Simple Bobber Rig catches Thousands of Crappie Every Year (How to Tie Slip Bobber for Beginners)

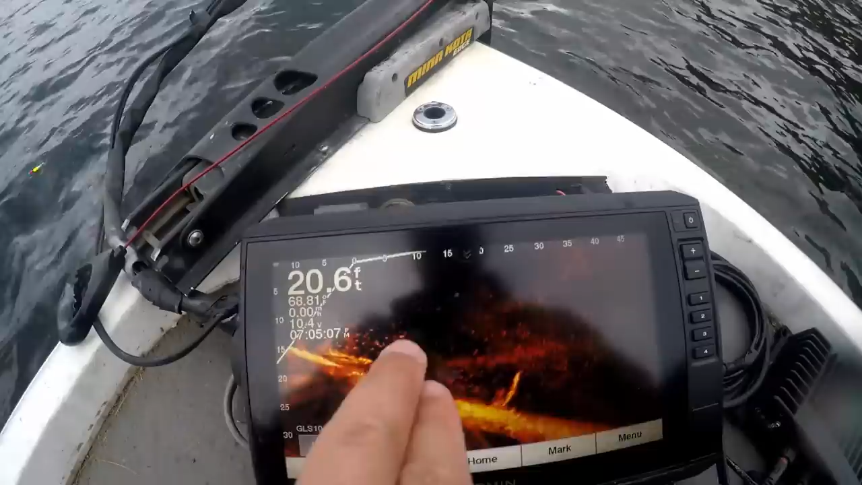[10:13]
On screen: depth 20.6 ft
moved out pretty deep i'm in about 22 feet of water right now which is actually soup well we're coming towards the end of june so it's not really that deep but uh
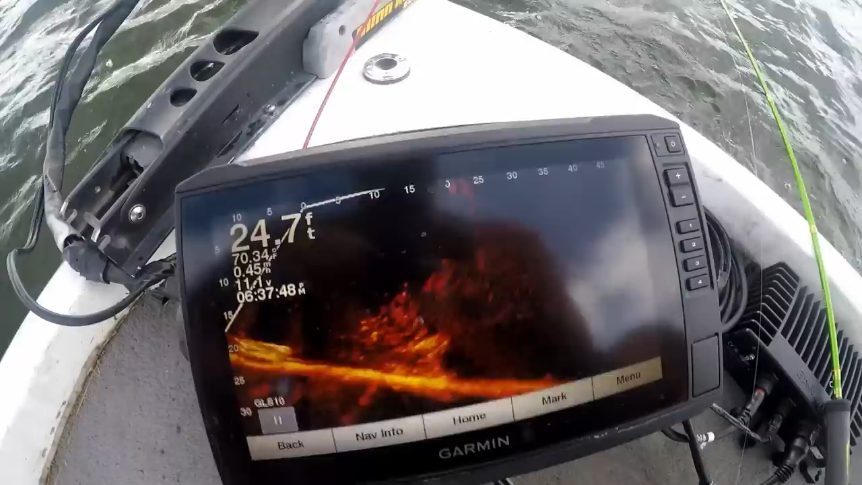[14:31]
On screen: depth 24.7 ft
that right there is a loaded crappie crib right there we got some waves bouncing but there it is
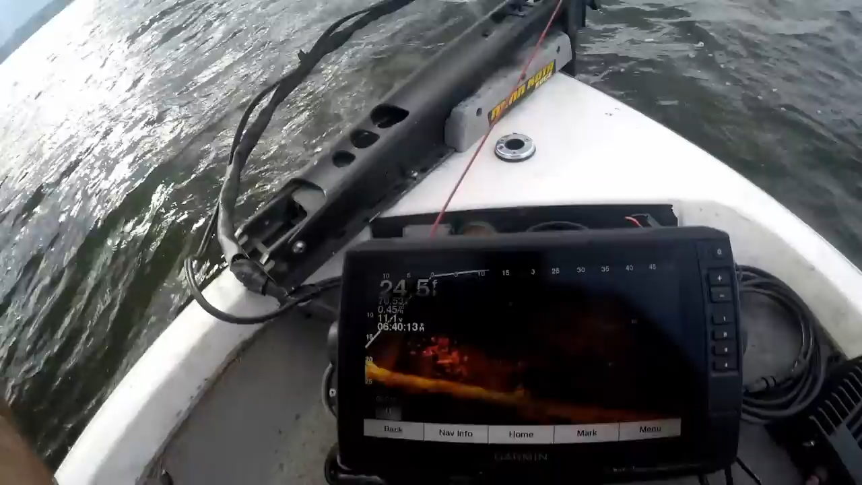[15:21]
but there is the school there's the school right there there's a ton of them they're not very big they're probably nine and ten inch fish but
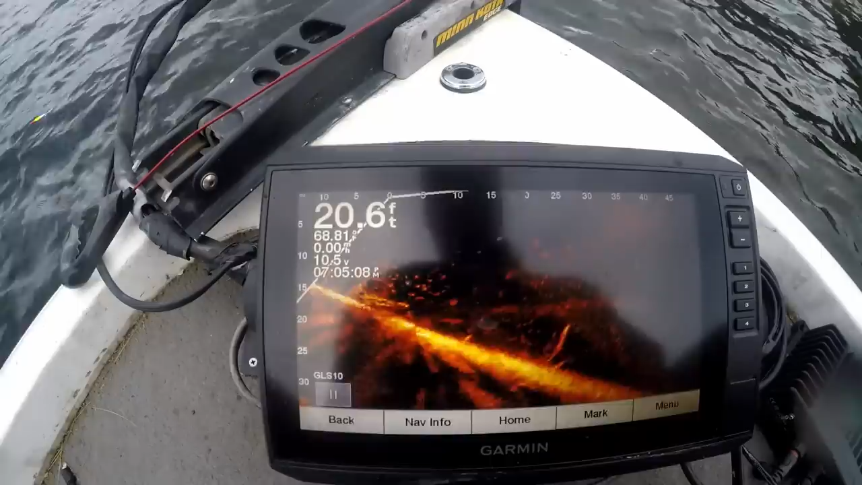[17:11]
On screen: depth 20.6 ft
of this brush right there they're not big fish but that is a crappie crib see if there's more yeah there's a ton of them stacked up on there and there's a deeper weed edge these uh northern lakes
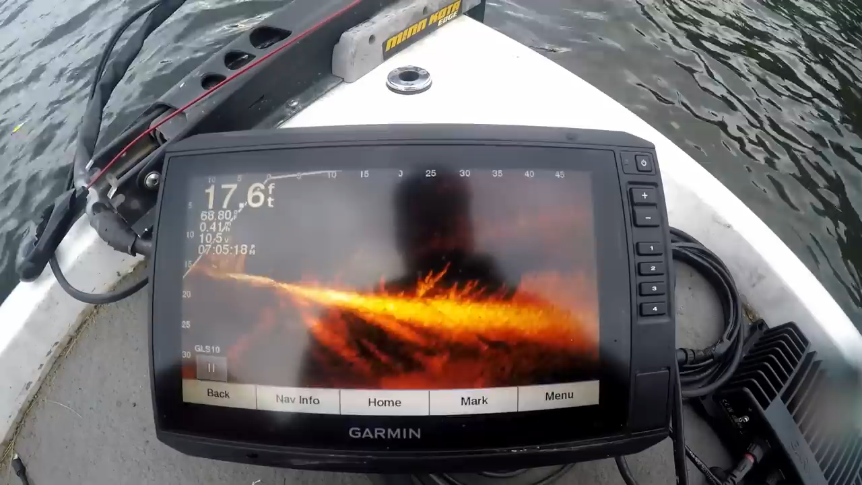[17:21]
see that that weed edge is in 15 16 feet of water that's where it stops it's thick real thick and then it starts uh kind of getting sparingly starts getting kind of thin and then
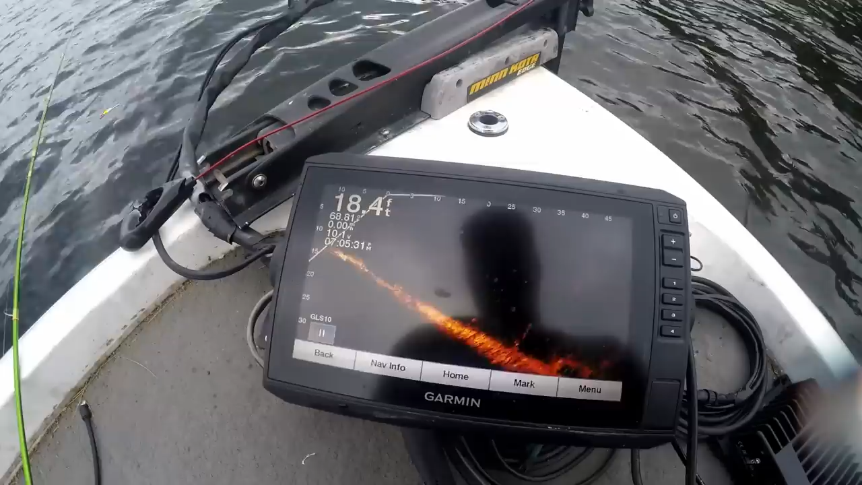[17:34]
On screen: depth 18.4 ft
these brush piles are set up on that deeper edge of the weed weed pile for these summer time crappie